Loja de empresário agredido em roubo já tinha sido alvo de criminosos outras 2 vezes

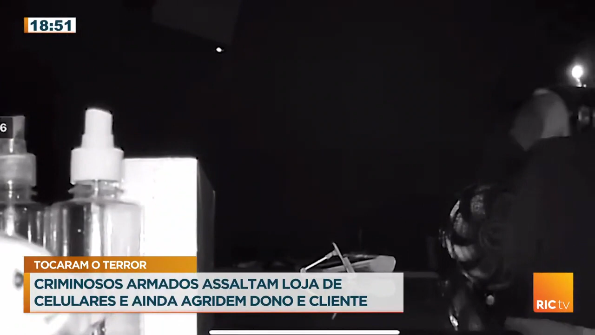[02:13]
Essas imagens mostram o criminoso com um capuz na cabeça. Para se orientar no escuro, segura uma lanterna na boca. Depois de encher a mochila, sai tranquilamente, carregando vários aparelhos de celulares e até computadores.